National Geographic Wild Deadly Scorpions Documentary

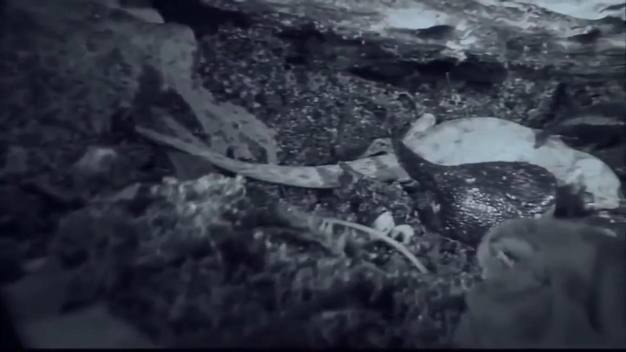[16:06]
uniquely designed membranes in the torso expand like an accordion to accommodate the
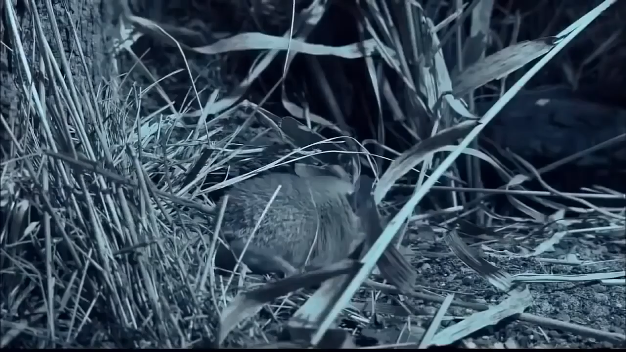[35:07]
the diet of this mouse varies according to where it lives but in this bare bones desert environment anything edible will suffice